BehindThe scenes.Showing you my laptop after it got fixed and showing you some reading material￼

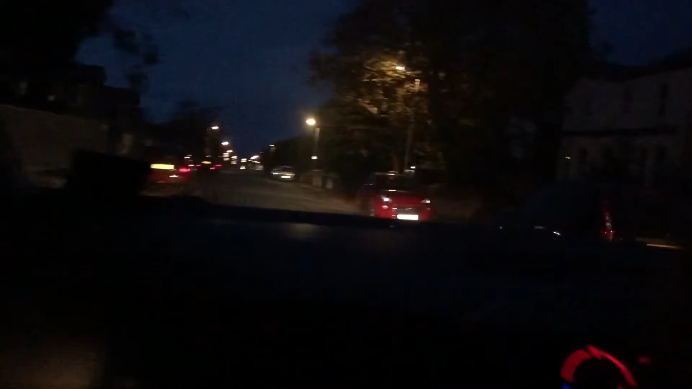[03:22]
We're on our way to the metro. It's quite dark this evening. It's starting to go dark earlier now. Because we're now in October.